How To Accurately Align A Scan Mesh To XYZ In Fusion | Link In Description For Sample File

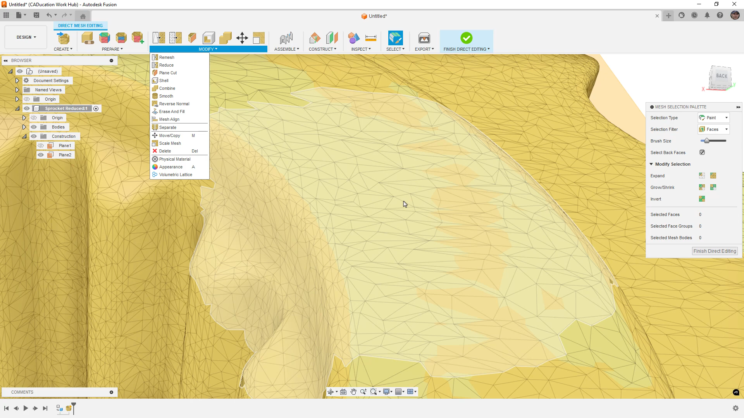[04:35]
and we have to just assume that triangle is actually planar with the rest of the part. The problem is that that's almost never true. The triangles are going to vary.